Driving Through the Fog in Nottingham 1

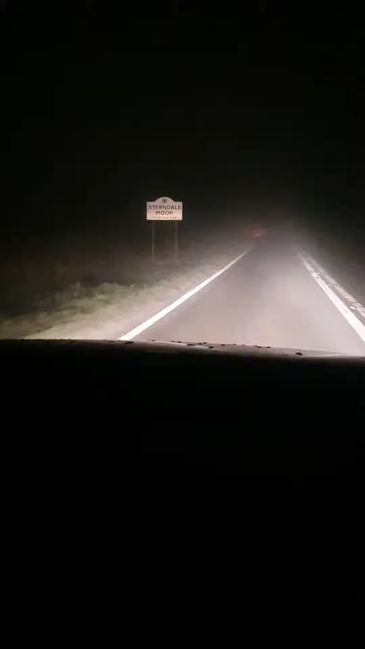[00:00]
here we are driving through the fog tonight we got the high beams on let me turn the high beams off as you see that's the view of God
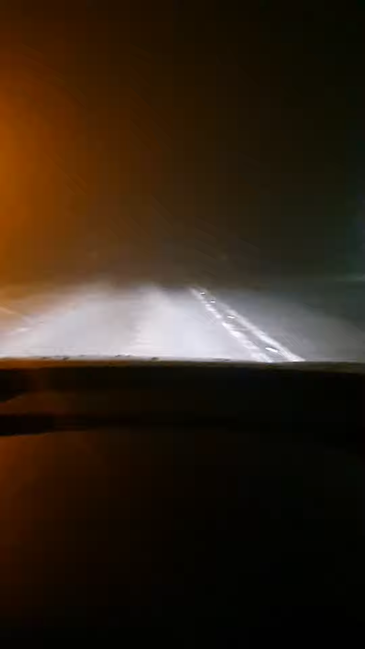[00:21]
real foggy night tonight as you see